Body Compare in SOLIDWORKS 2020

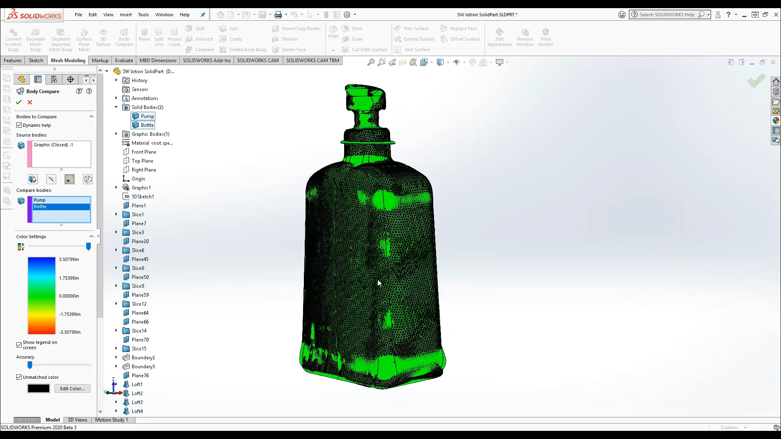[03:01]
You can adjust your color settings to detect larger or smaller deviations. As I move my slider all the way to the right, the entire part displays as bright green or completely matched based on this range.
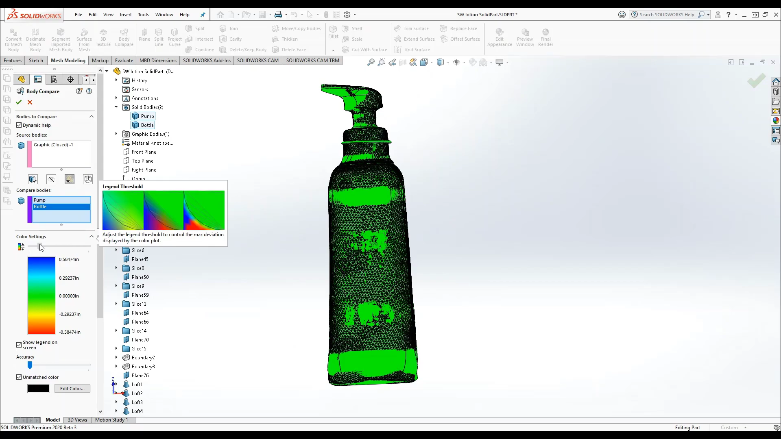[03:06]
Move the slider to the left and smaller deviations become apparent. The light and deep blue areas of the gradient represent a positive deviation.
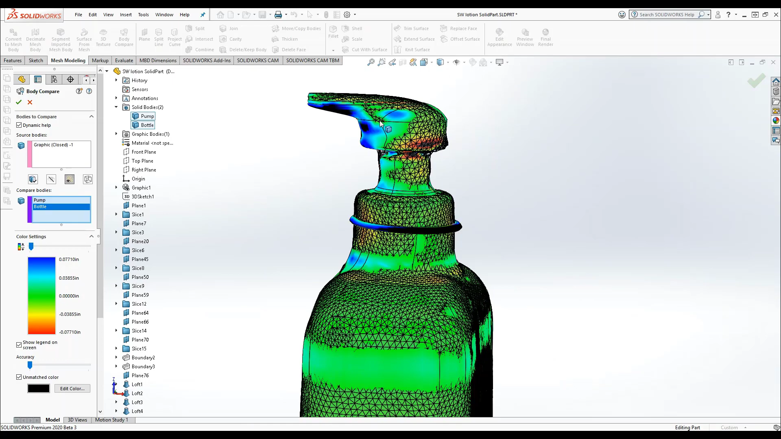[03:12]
This means that the compare body extends away from the source body, while the yellow and red show a negative deviation.
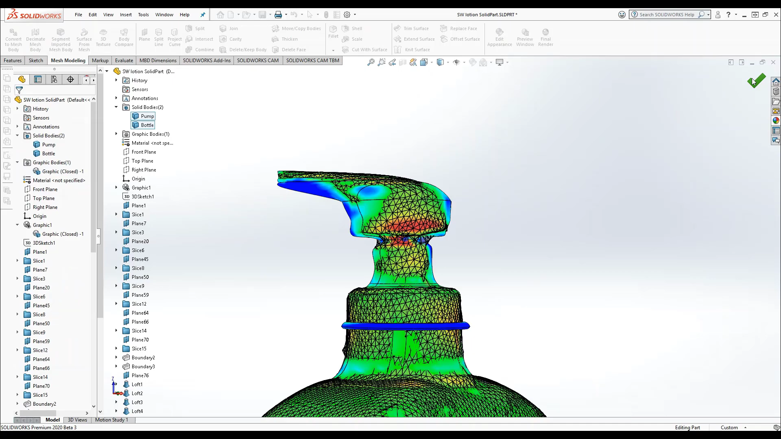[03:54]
You can also disable the unmatched color and that area will be populated with the closest legend color available. Once all your parameters are set, click OK. The comparison is displayed with your compare body legend. You can move and rotate the model to examine areas of interest.